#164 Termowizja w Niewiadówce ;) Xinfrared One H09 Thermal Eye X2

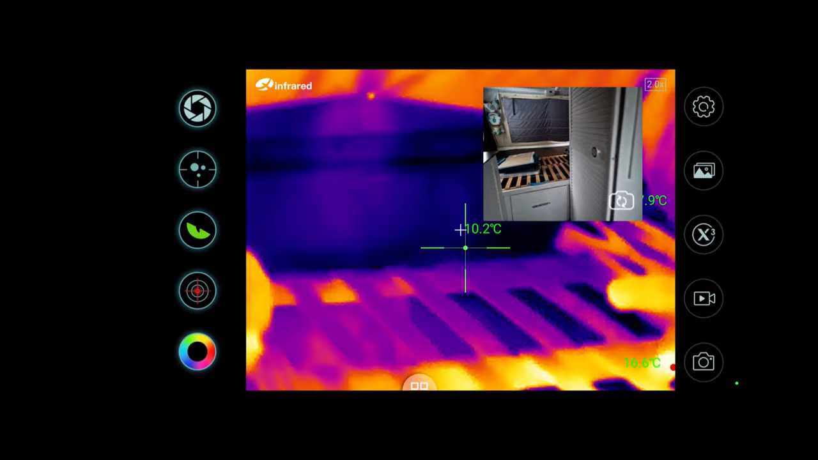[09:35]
On screen: spot 10.2°C
Mam troszeczkę problem z gimbalem, bo z jednej strony kamery, z tej strony znajduje się kamera na podczerwień, a z drugiej strony kamera aparatu.
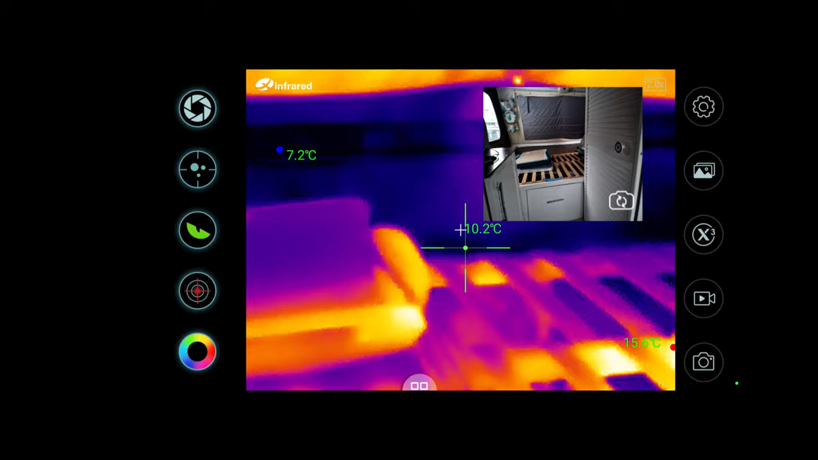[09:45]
On screen: spot 10.2°C, min 7.2°C
I wiecie co, jak normalnie ustawię gimbala, to cała jest zasłonięta.
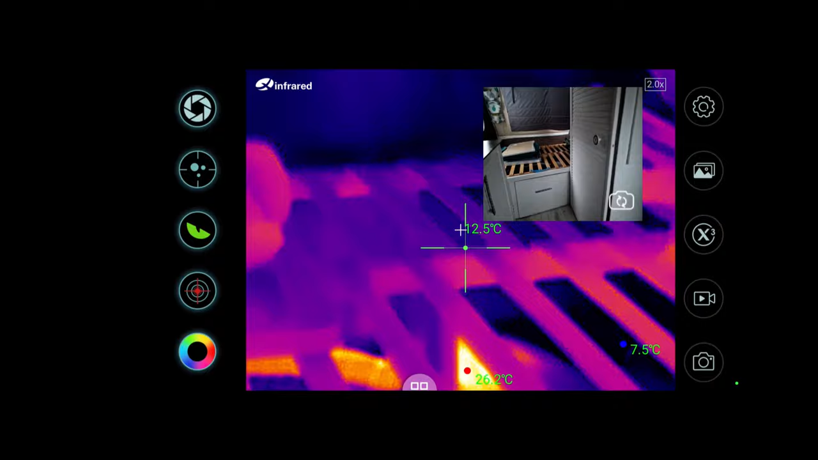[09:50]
On screen: spot 12.5°C, max 26.2°C, min 7.5°C
No ale tak, żebyście mieli orientację, w którą stronę patrzymy.
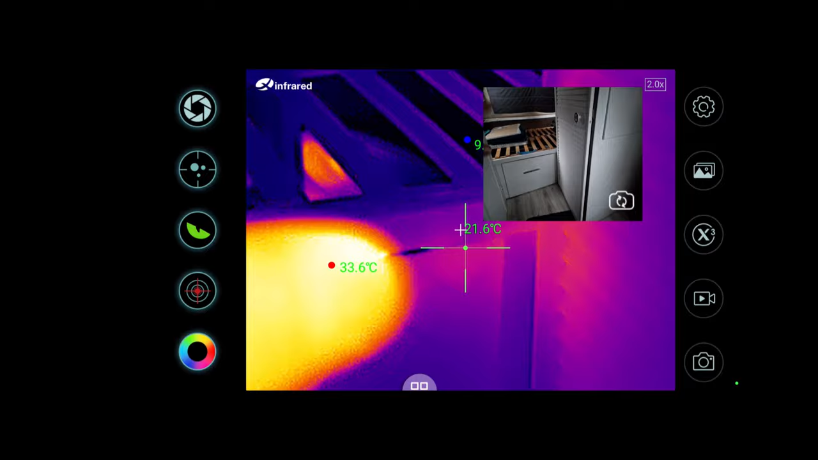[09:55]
On screen: spot 21.6°C, max 33.6°C
Patrzymy na łóżko w tym momencie bez materaca.
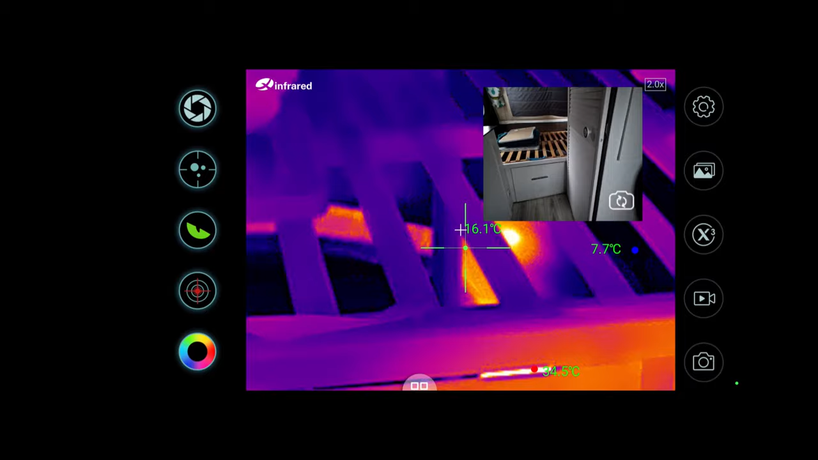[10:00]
On screen: spot 16.1°C, min 7.7°C
Pod spodem, pod łóżkiem jest system rozprowadzenia ciepłego powietrza. Może tak pod kątem
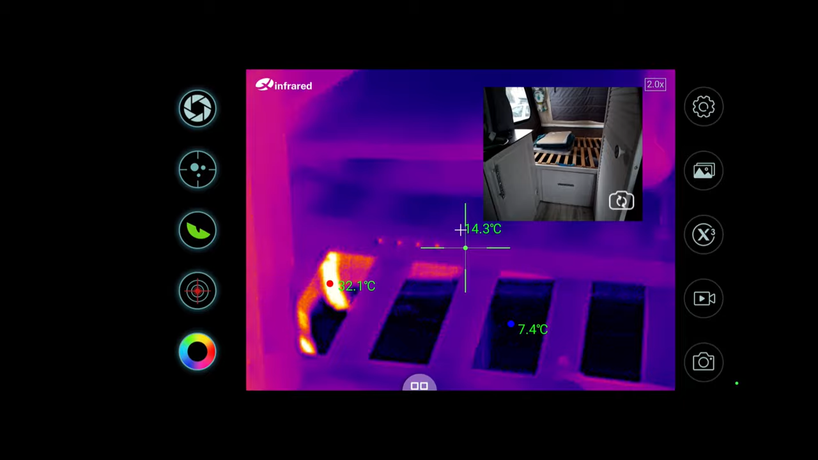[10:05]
On screen: max 32.1°C, min 7.4°C
go zobaczymy i możemy od razu zobaczyć, jaka jest temperatura rur.
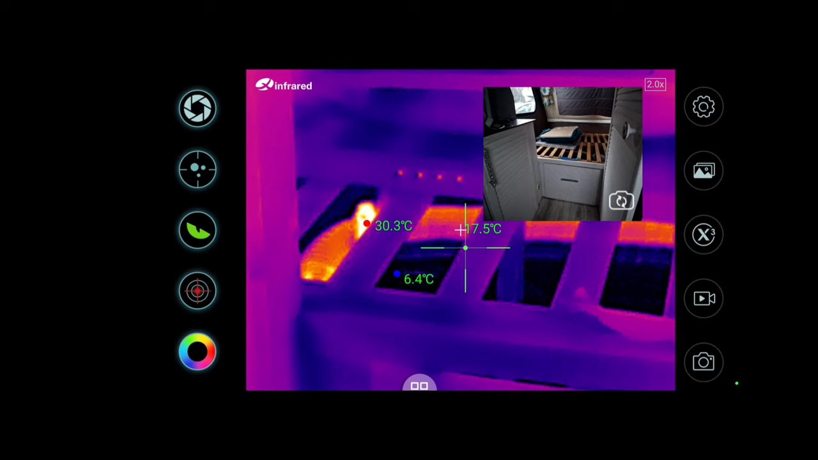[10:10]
On screen: max 30.3°C, min 6.4°C
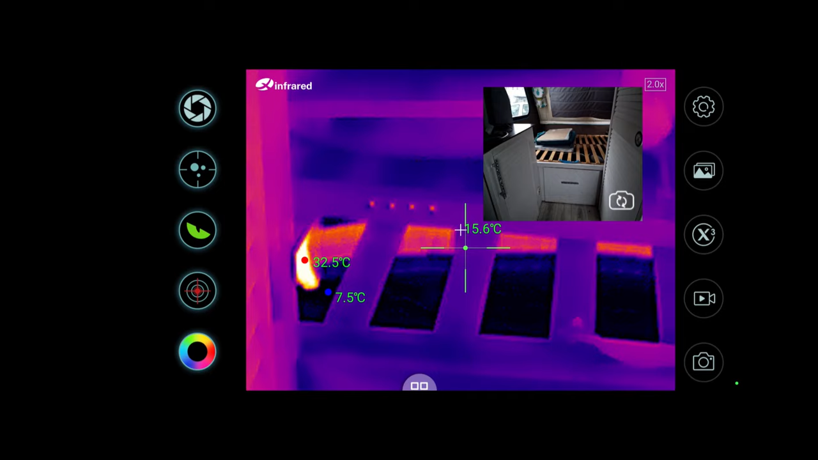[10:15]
On screen: spot 15.6°C
18-19 stopni, tylko tak celuję, około 20 stopni. Na podłodze pod rurą, pod łóżkiem jest w tej chwili 8 stopni.
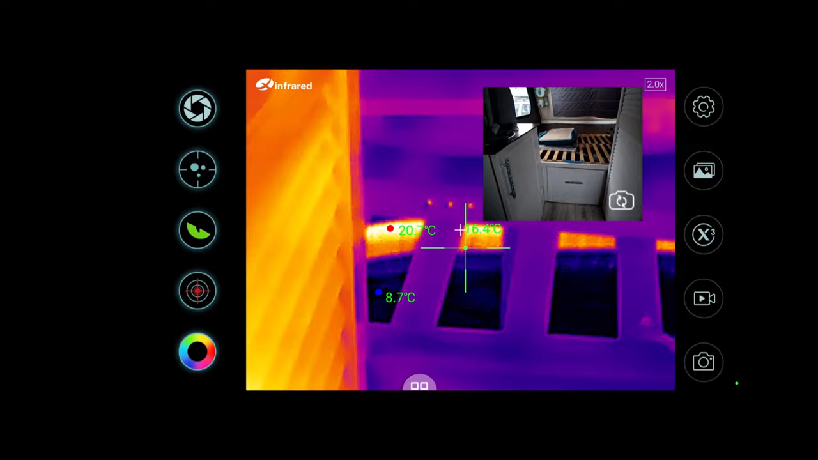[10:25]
On screen: max 20.7°C, min 8.7°C
Spróbuję wycelować wyloty od Webasta,
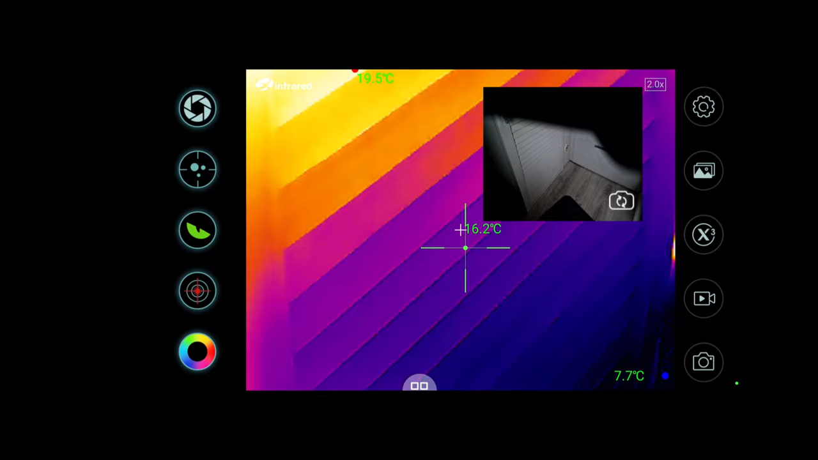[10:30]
On screen: spot 16.2°C, max 19.5°C
jednak gimbal to nie był dobry pomysł, ciężko wycelować.
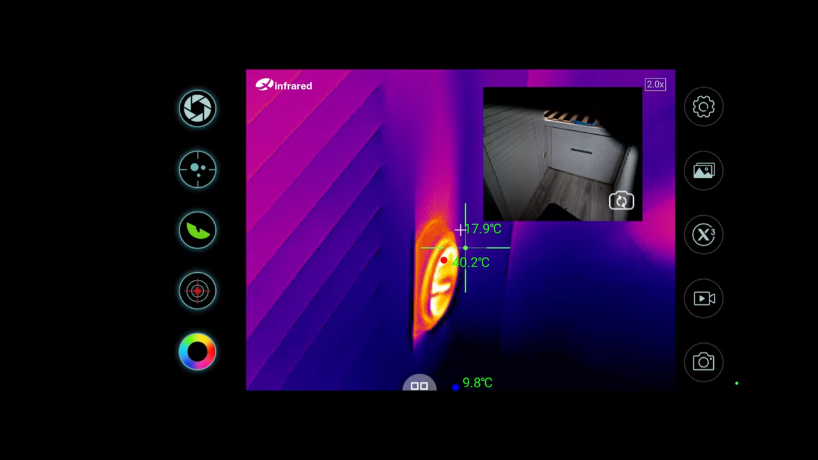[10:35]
On screen: spot 17.9°C, max 40.2°C
No, ale w każdym razie tu możemy zobaczyć, że na pierwszym wylocie mamy temperaturę 39,